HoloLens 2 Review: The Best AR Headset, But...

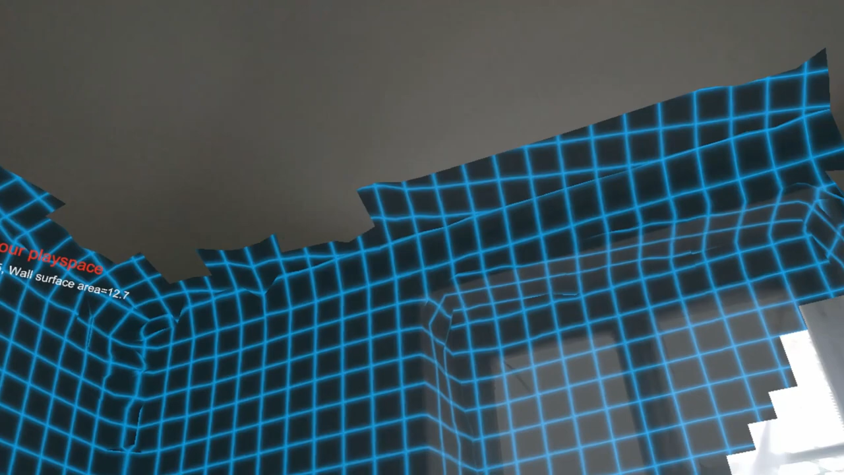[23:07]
But, it is not exactly correct.
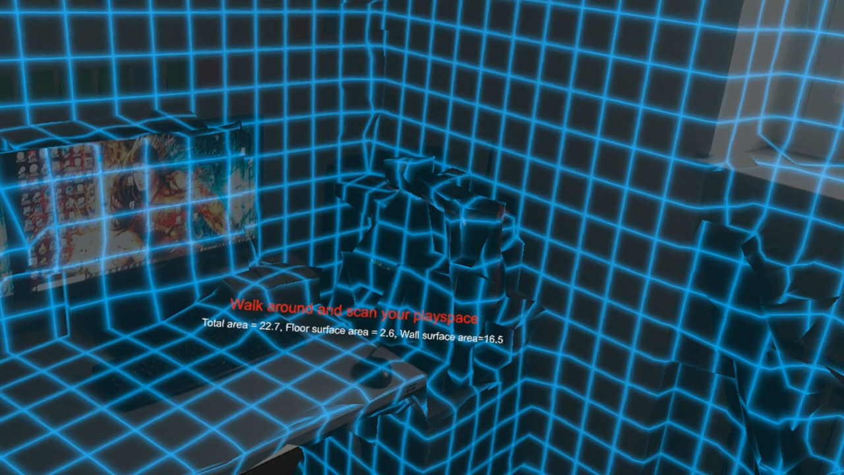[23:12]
So, notice that there is an identical piece, but you can't see like a perfect, I don't remember the English name of that, but anyway, the shape of a case that is this way. With straight faces, etc. It detects something like a blob there.
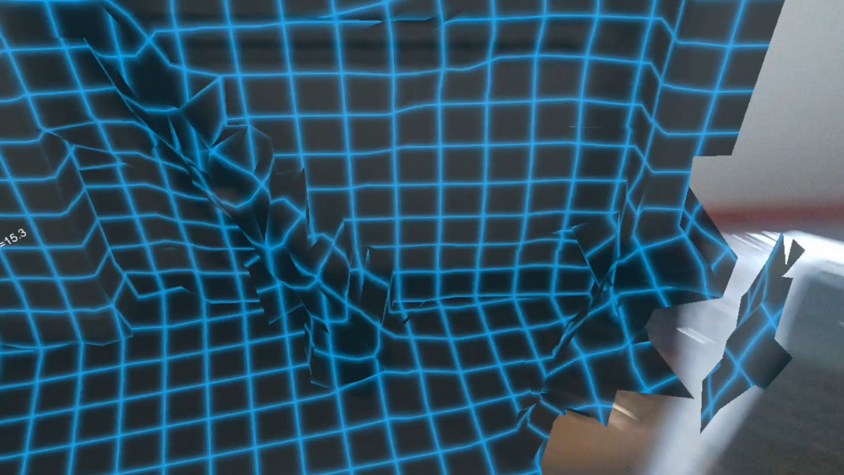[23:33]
And also, if I try to move whenever there is some kind of weird shape, maybe.